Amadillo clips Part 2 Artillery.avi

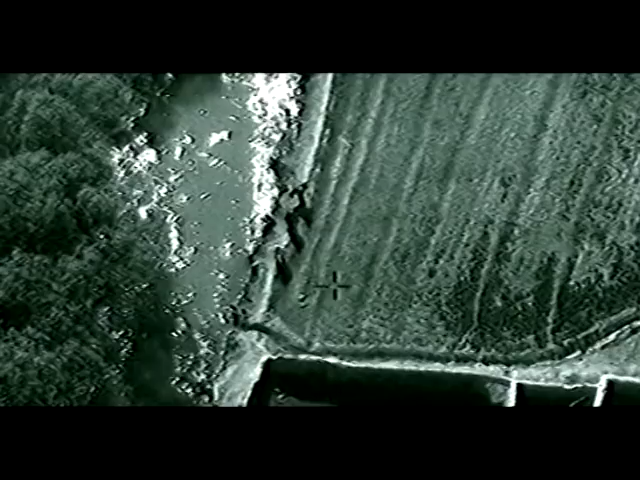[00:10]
62-7-31-4. Hælde Alpha 1-7 op og spørg mig, om jeg kan se den, der løber.
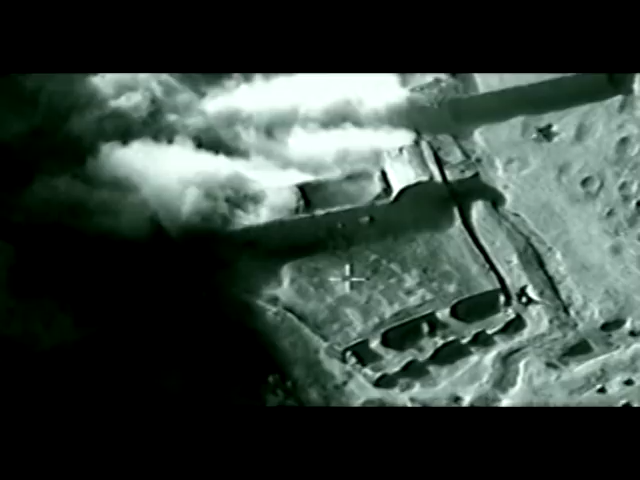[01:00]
Rounds vi er på target, fire pointet er klokt, roger så far over.